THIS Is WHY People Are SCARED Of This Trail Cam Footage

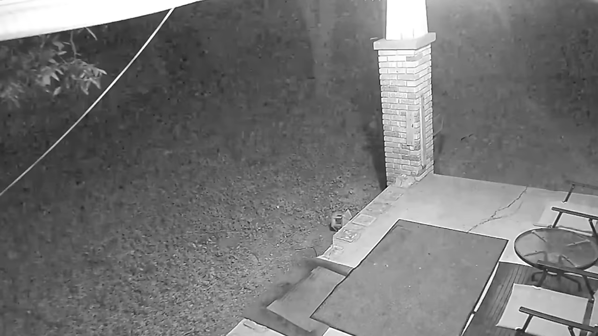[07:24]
The homeowner noticed strange noises coming from the back of the house, which were captured by the security camera. The video captures a chilling, distant scream of a creature. Later, another camera records the same eerie scream coming from the darkness.
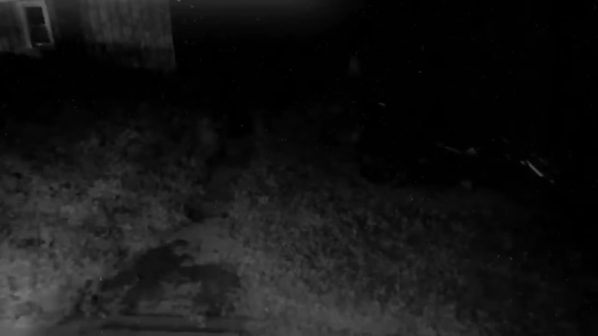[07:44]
It could very well be a mountain lion, or some other wild animal. But what's unsettling for me is the terrifying rumbling within those screams.
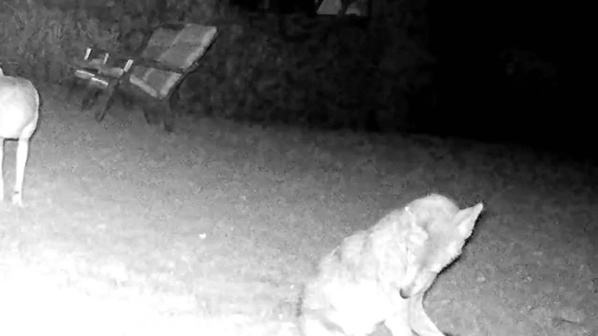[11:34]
In these security camera videos, we witness a group of foxes gathering outside a house.
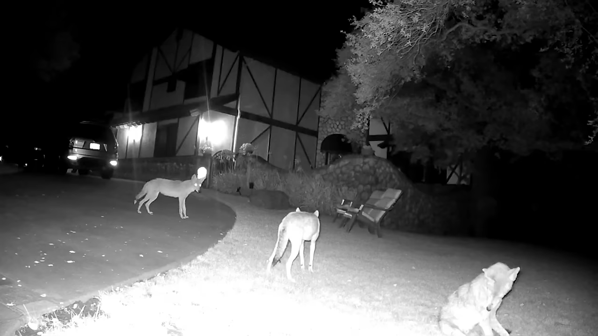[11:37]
One of them spots a mouse and they all chase it, eventually catching and carrying it away.
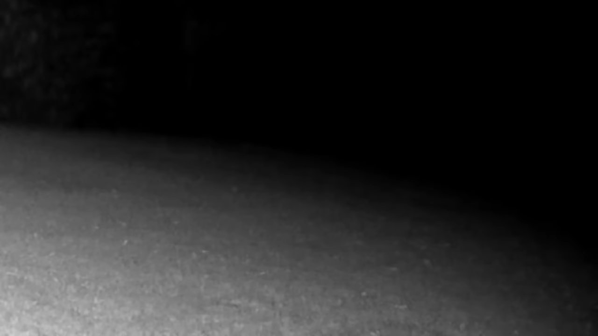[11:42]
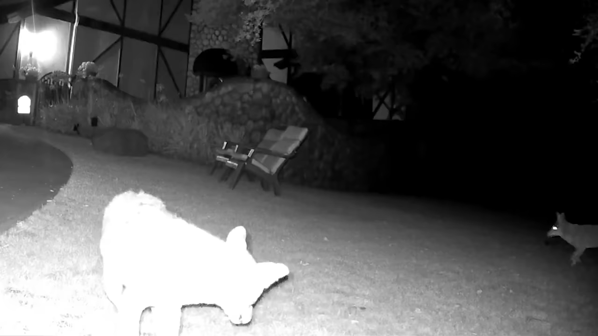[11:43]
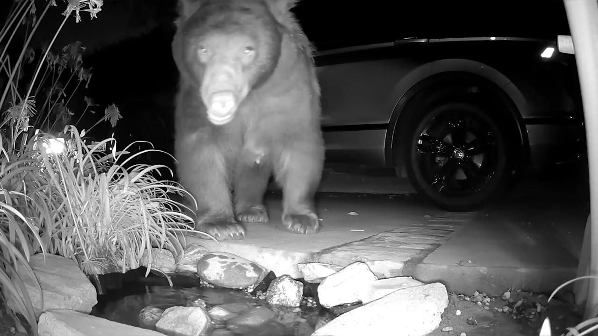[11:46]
Another video from the same area captures a grizzly bear strolling casually on a driveway.
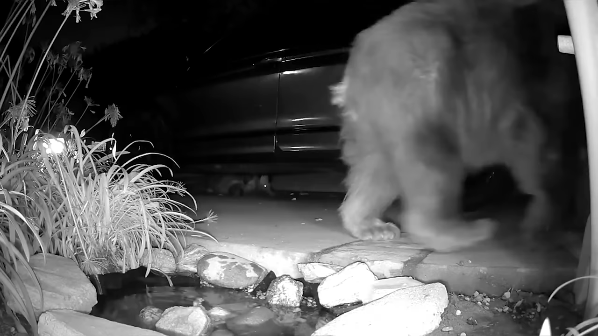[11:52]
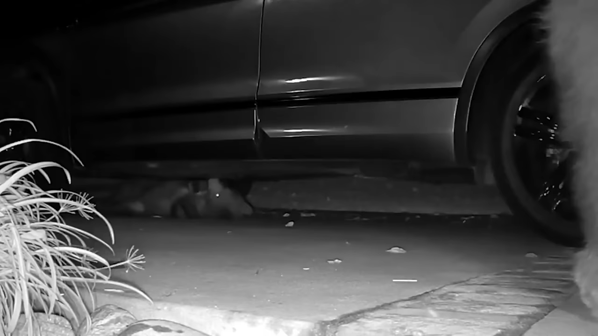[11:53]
There's also a smaller bear, probably a cub, relaxing under a car.
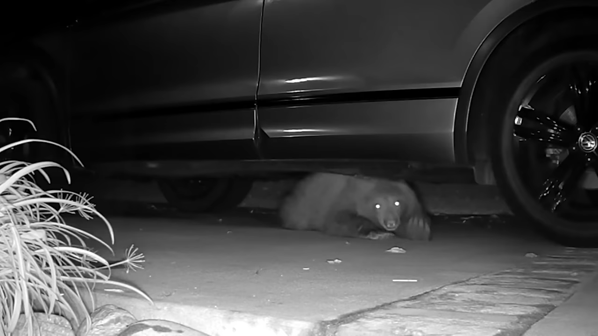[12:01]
The cub moves around beneath the car and eventually comes out.
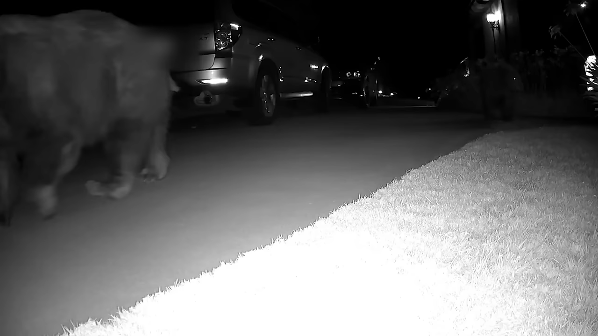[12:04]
In another video from this neighborhood, the grizzly bear is seen searching for food.
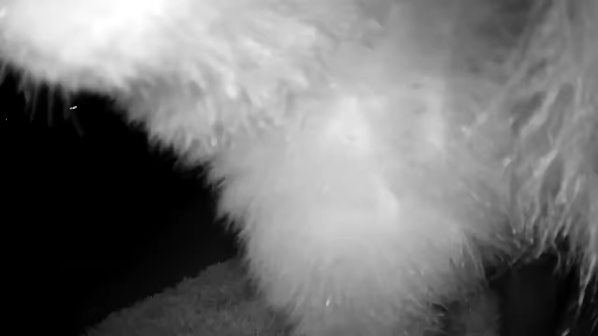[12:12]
It walks right up to the camera,
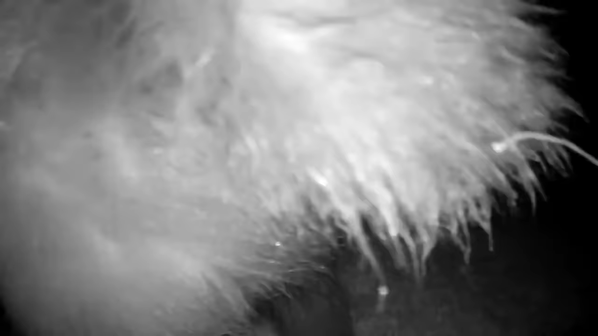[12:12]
even attempting to eat it before realizing
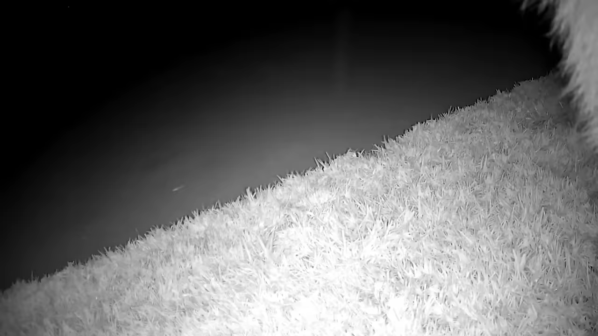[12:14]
it's not edible and simply sits in front of it.